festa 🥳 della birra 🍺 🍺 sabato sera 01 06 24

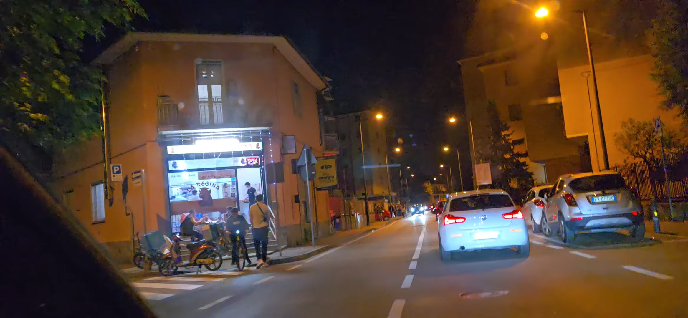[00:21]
Pizza Regina sempre aperta, sempre piena di gente.
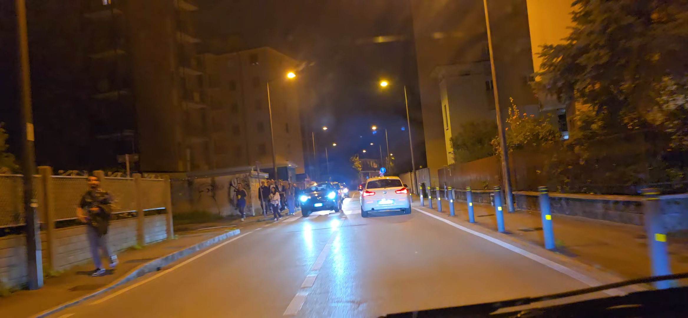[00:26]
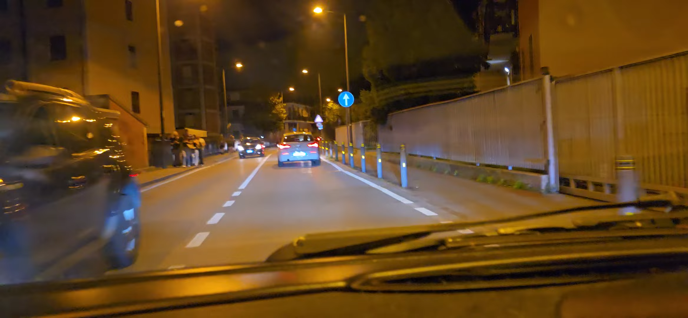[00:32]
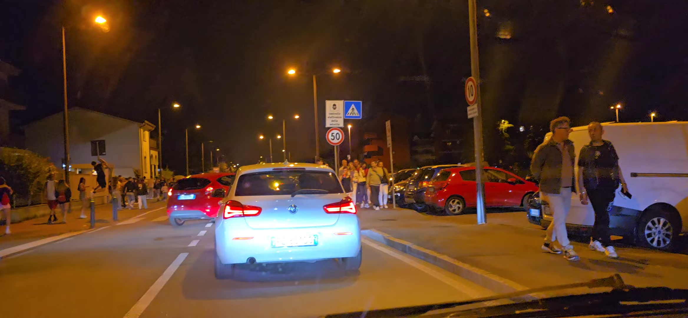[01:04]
Parcheggio pieno, strapieno il parcheggio. Finché c'è uno schermo i parcheggi.
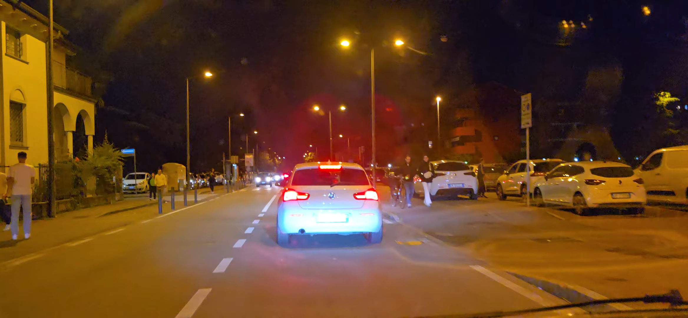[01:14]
Comunque nel cianusco dovrebbe se mettere un po' di parcheggi in più dove smettere.